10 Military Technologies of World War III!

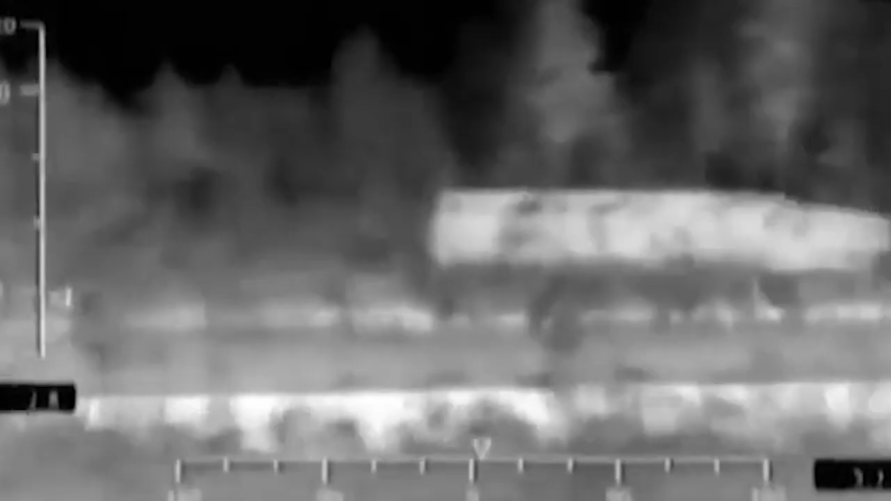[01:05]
BAE Systems, a British company, has developed a camouflage system that can make objects effectively invisible by disguising
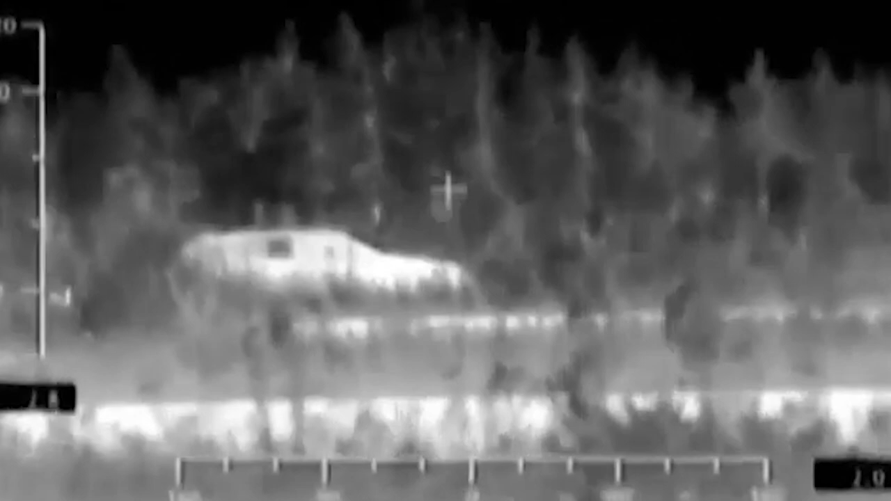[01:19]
It allows misleading night vision devices and the infrared guidance systems of aircraft.